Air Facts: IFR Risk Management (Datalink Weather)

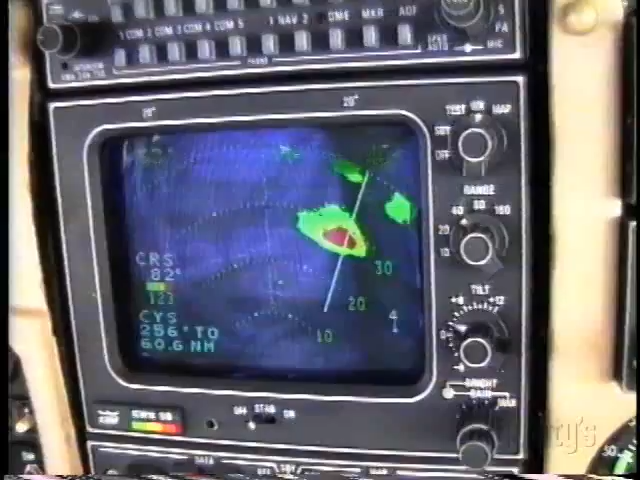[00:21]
Typically, airborne weather radar has shown precept in three or four colors. Green, yellow, and red were the standard on color radar for years,
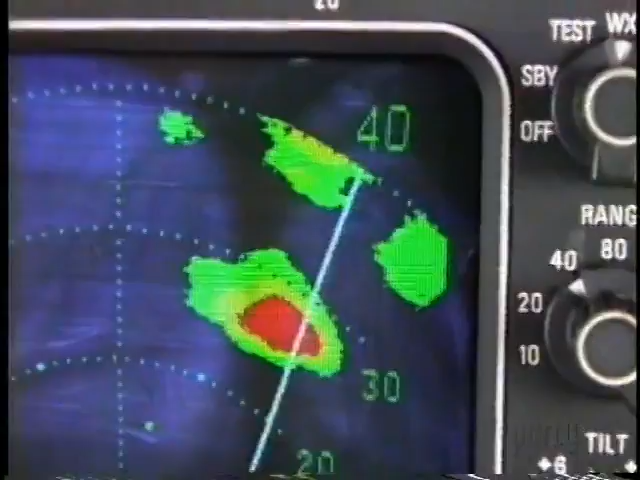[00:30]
with magenta added later to show the heaviest precipitation.